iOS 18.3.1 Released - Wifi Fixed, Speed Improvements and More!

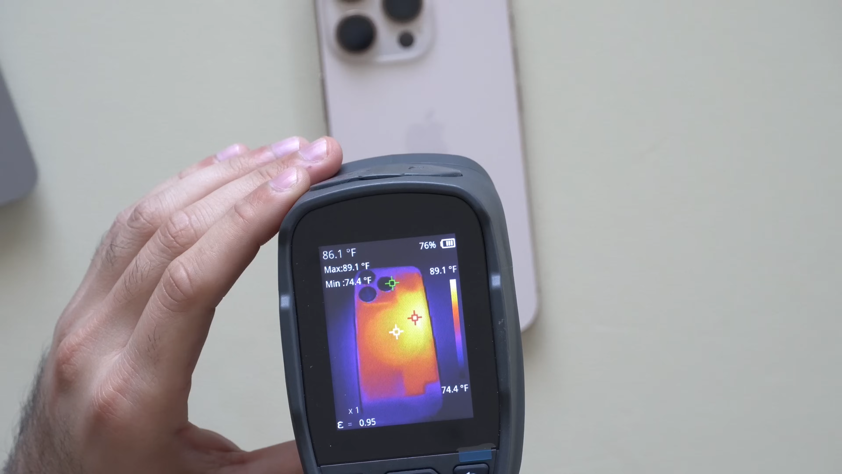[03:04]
On screen: spot 86.1°F, max 89.1°F, min 74.4°F, scale top 89.1°F, scale bottom 74.4°F
We are reaching temperatures up to 86 Fahrenheit. Let me see what the temperature is so far after the test results are done. So we're about wrapping up the little Geekbench score.
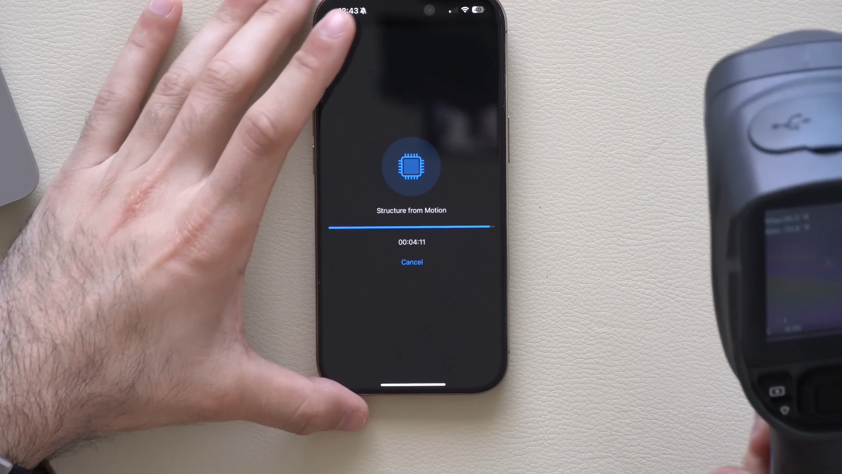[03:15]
It is pretty warm to the touch. And also, my thermogun is set to Fahrenheit. So we got a little bit higher score than previous this time.
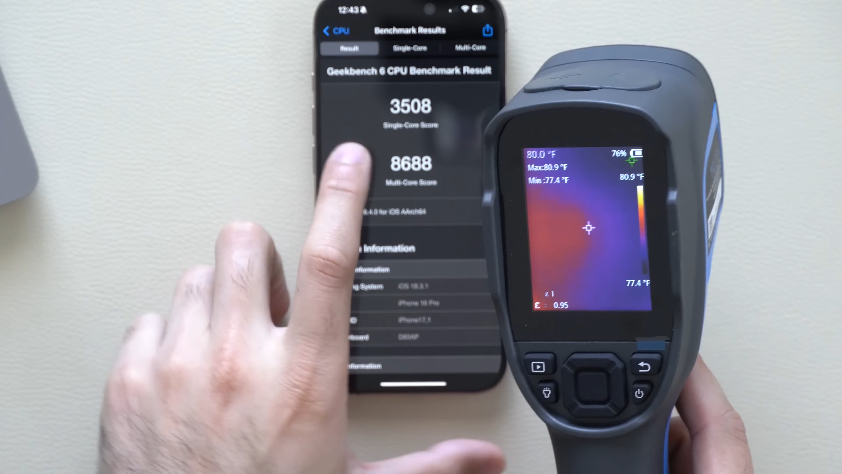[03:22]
On screen: spot 80.0°F, max 80.9°F, min 77.4°F, scale top 80.9°F, scale bottom 77.4°F
3,500 for single score and almost 8,700 for the multi-score.
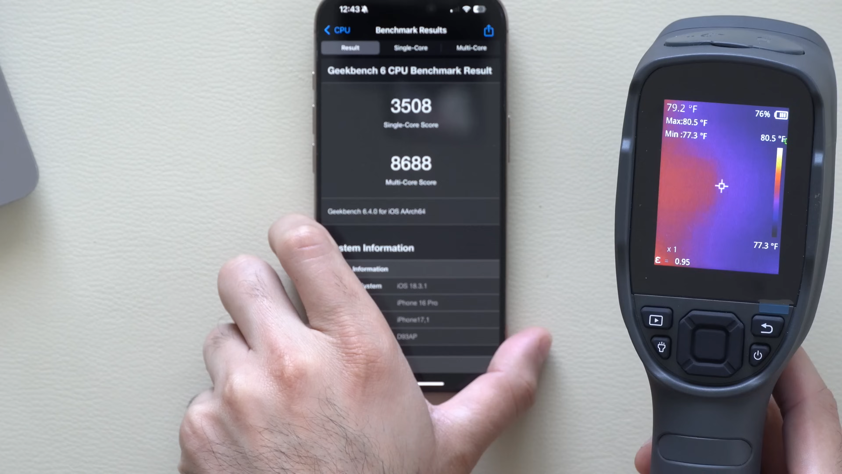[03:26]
On screen: spot 79.2°F, max 80.5°F, min 77.3°F, scale top 80.5°F, scale bottom 77.3°F
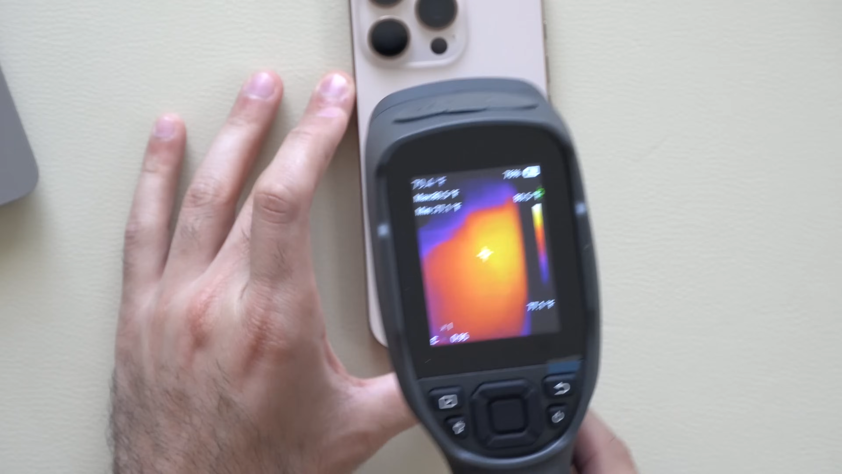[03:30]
And the temperatures we reach, at max, about 92 Fahrenheit, it looks like.
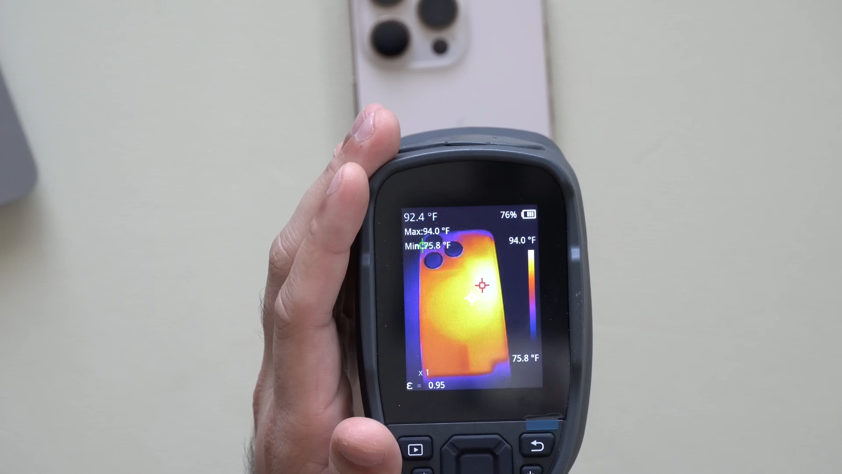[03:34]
On screen: spot 92.4°F, max 94.0°F, min 75.8°F, scale top 94.0°F, scale bottom 75.8°F
So I wouldn't be surprised if we did touch 93 as soon as the results got done. But it's cooling down fairly quickly. So it's still warm to touch, but nothing crazy hot.